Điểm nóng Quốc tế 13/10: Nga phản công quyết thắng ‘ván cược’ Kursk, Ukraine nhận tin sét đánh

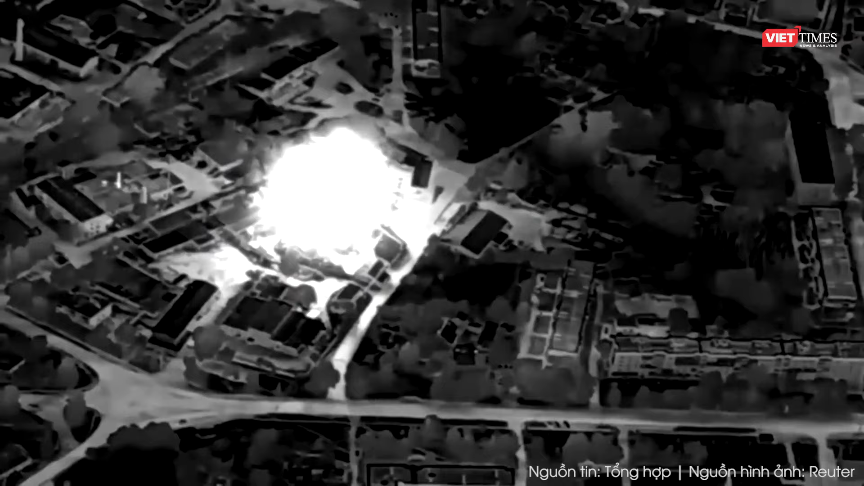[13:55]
Ukraine còn tuyên bố lực lượng của họ đã tấn công một kho nhiên liệu trong đêm ở khu vực Luhan do Nga kiểm soát, khiến kho nhiên liệu này bốc cháy.